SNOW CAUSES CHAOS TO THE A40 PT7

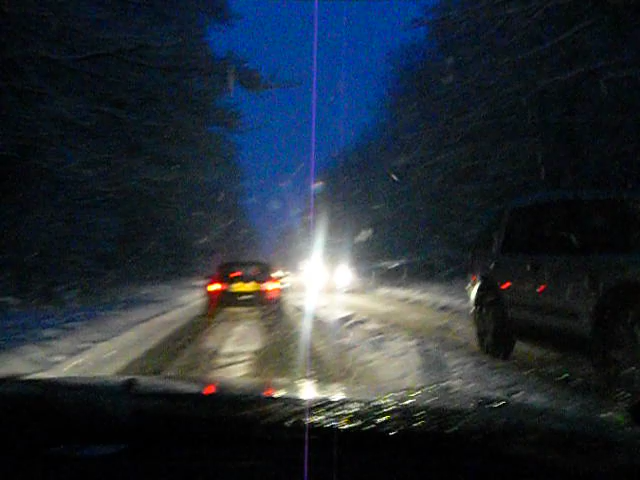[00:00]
Right, we're still on the A40. We've done exactly 1 mile in 2 hours. It's not good at all, this. It's getting dark now, it's going to ice over. I'm planning on having another 10 inches tonight. Turn that.